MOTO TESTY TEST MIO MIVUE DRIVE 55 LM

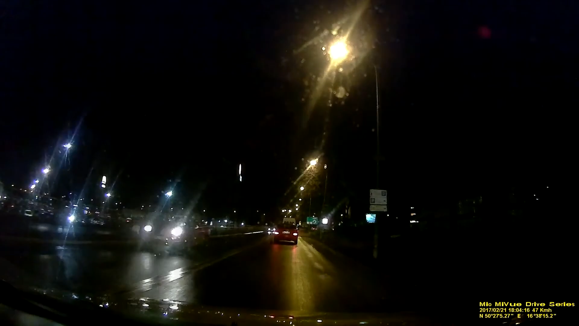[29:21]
Są delikatne szumy, ale praktycznie niewidoczne. Podobnie jak poprzednio, zróbmy stop klatkę filmu i oceńmy, czy da się odczytać tablicę.
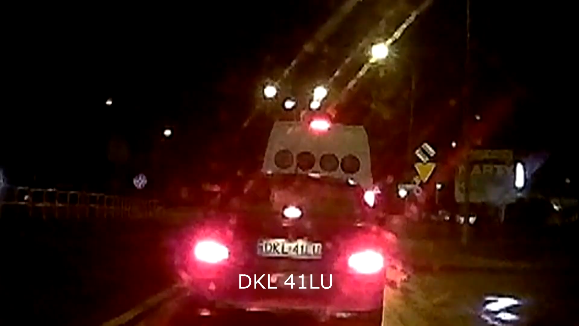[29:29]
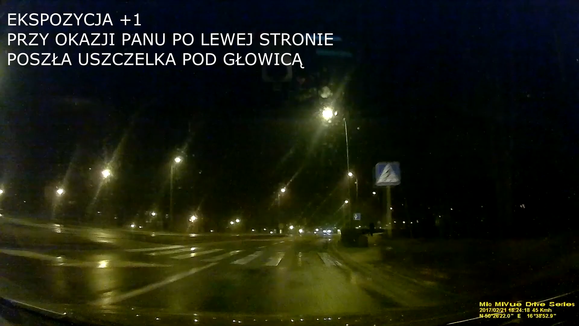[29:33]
Miomi View Drive 55LM został również wyposażony w trzyosiowy czujnik zwany G-sensorem. W momencie, kiedy czujnik wyłapie nadmierne przeciążenia, zabezpiecza materiał przed skasowaniem lub ewentualnym nadpisaniem.